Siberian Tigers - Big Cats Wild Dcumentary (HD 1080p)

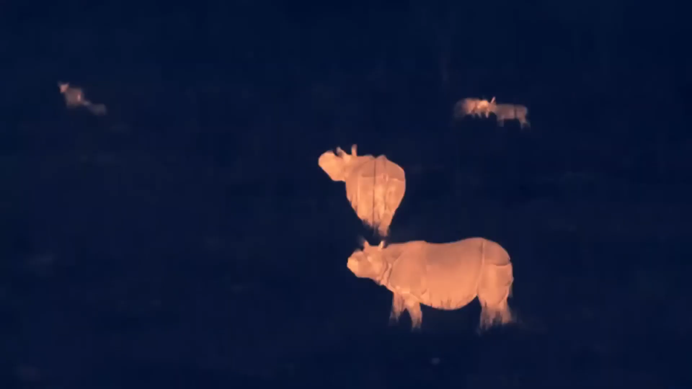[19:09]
But they're clearly upset about something.
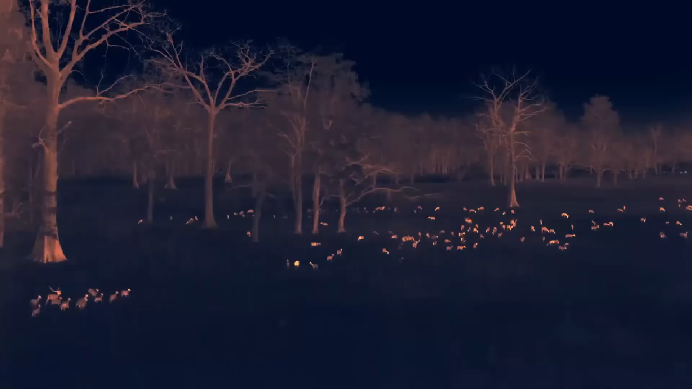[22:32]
The deer become nervous and concentrate into the most open areas, with the shortest grass. It's now too dark to see anything without thermal or infrared.
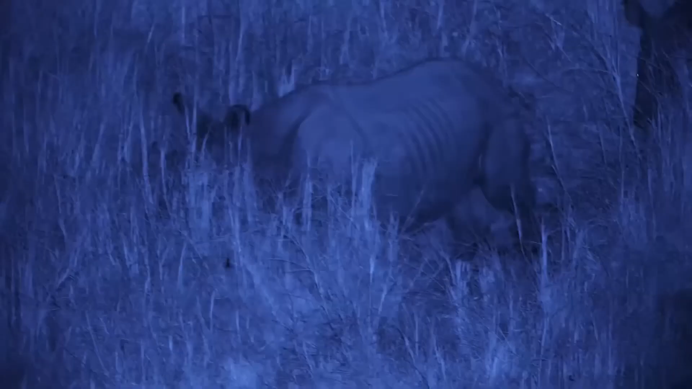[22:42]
The rhinos use scent to navigate to their favourite grazing areas.
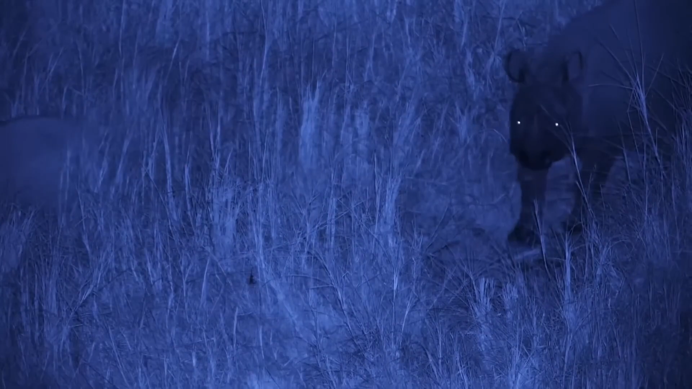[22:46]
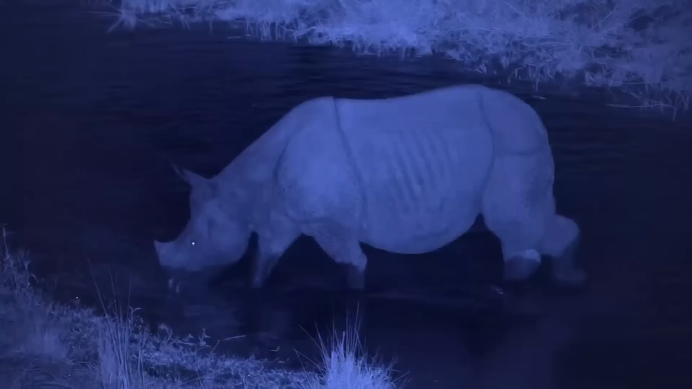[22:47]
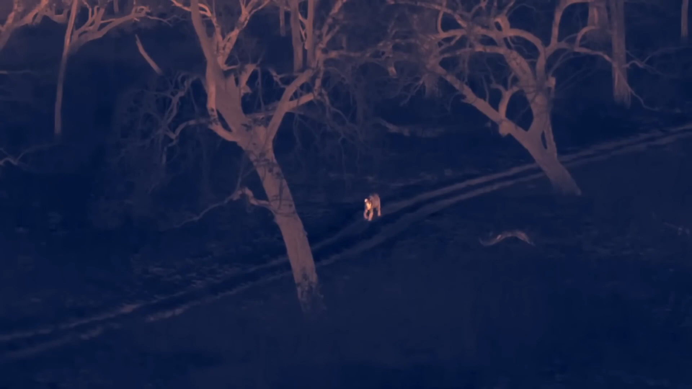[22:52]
And there's sister number one, walking the same route as sister number two earlier.
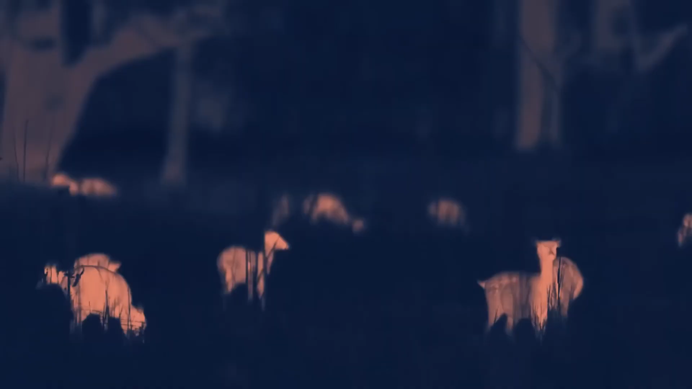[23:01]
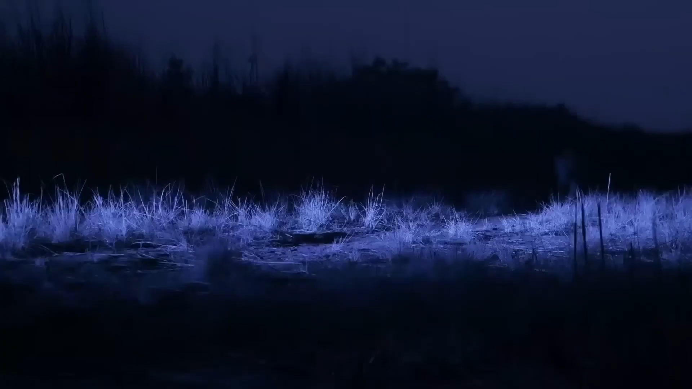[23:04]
Finally, the cub's mother makes an appearance on the trap can.
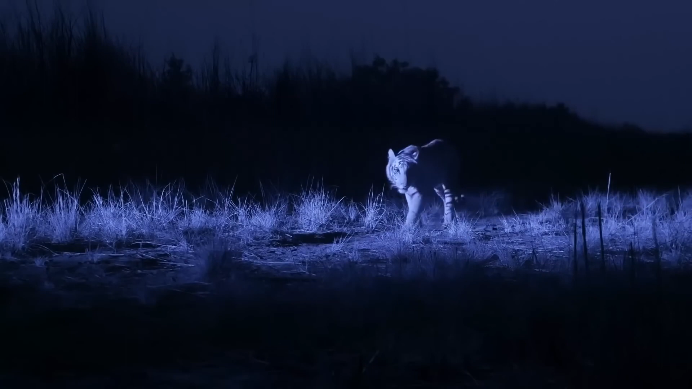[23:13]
Perhaps hoping for a bit of quiet hunting time on her own.
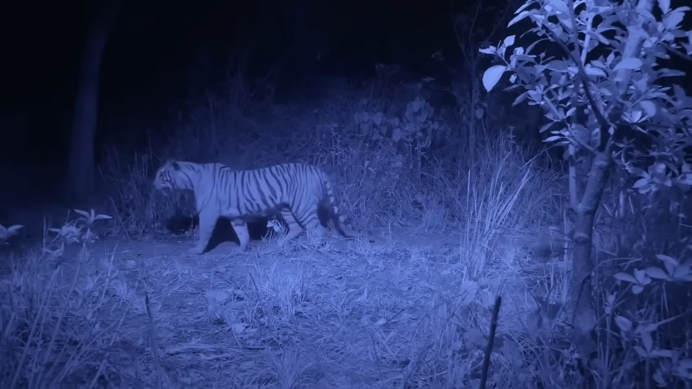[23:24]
Now it was truly dark, there seemed to be tigers everywhere. This is a big male, who seems to be trailing the mother.
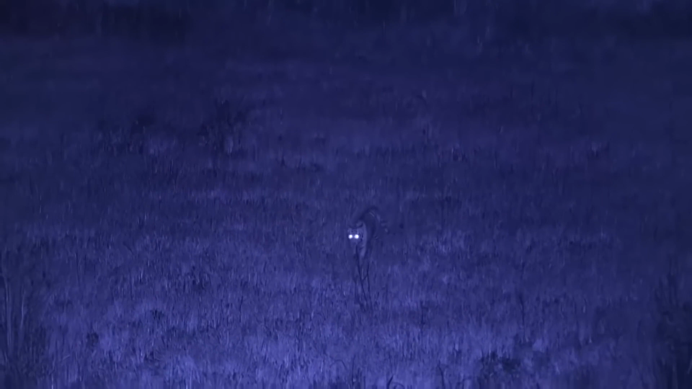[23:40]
Like all the tigers we saw at night, he walks carefully and slowly.
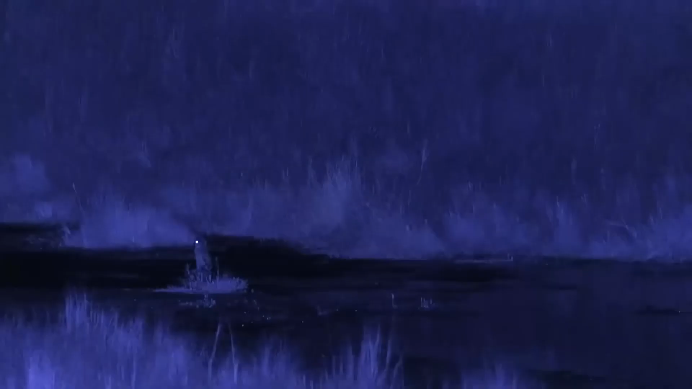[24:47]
Again, that slow listening walk. Watch the way she holds her head still, as if she's not using her eyes at all.
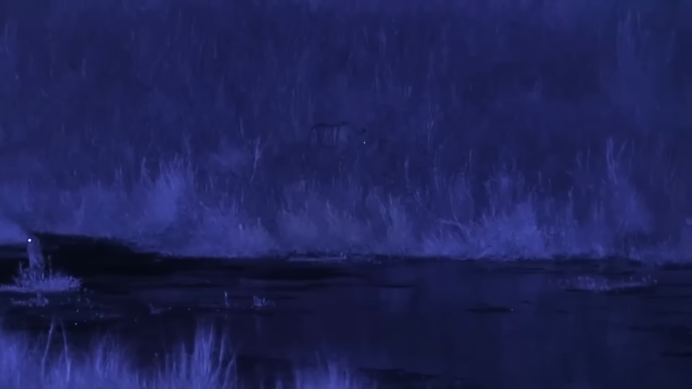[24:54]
But concentrating on what she can hear.
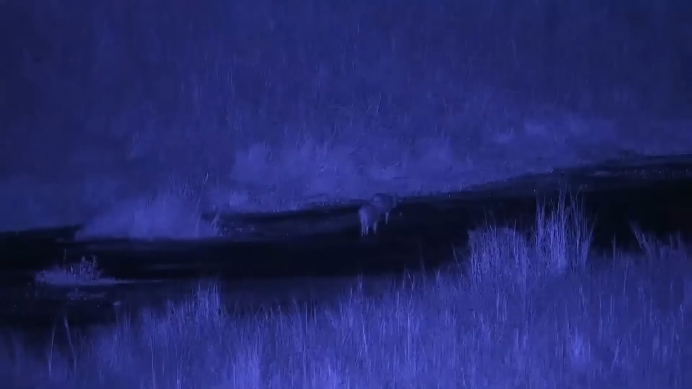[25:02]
Like some deer crossing the stream.
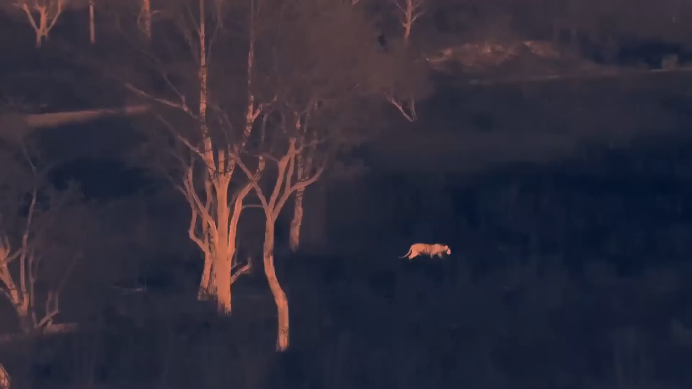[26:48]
She's actually looking quite well fed. And probably isn't that hungry.
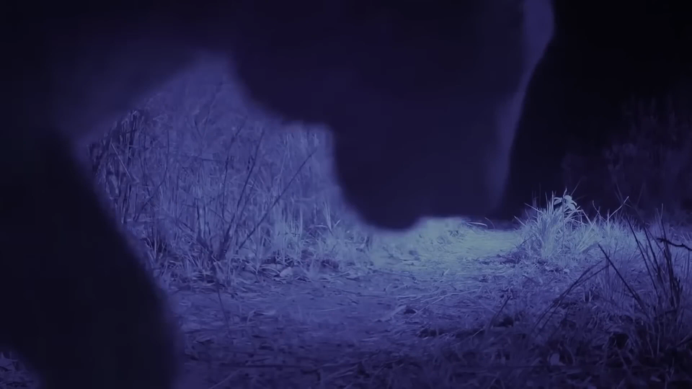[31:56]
But from here, their options are limited.
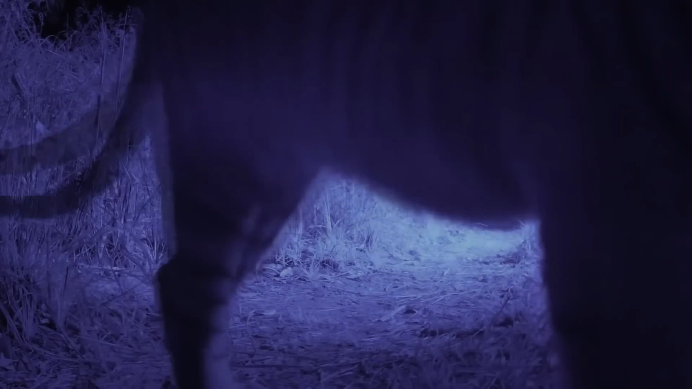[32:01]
For one last moment, they're together investigating the camera trap.
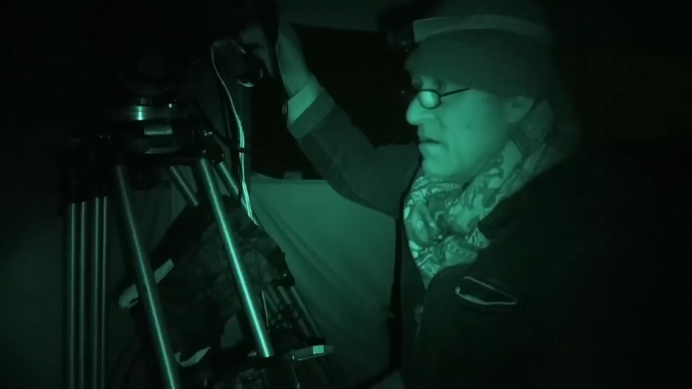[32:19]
The other extraordinary thing about this place, the densest population of tigers in the world, is two kilometers from a village.